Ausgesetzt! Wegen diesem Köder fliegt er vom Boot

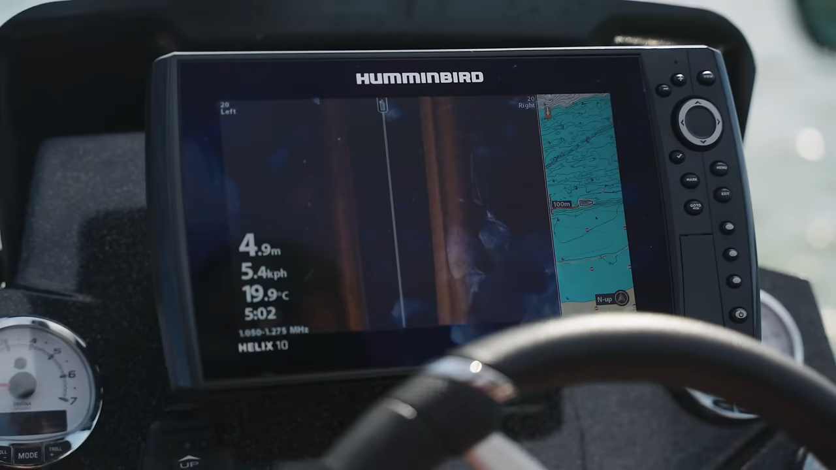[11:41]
On screen: depth 4.9 m, water 19.9°C, speed 5.4 km/h
Und ich kann jetzt quasi auf meinem Bildschirm gucken und sehe links und rechts die Strukturen. Und wenn ich irgendwo wie so kleine Reiskörner oder Schatten sehe, dann ist das ein gutes Indiz dafür, dass es Barsche sein könnten.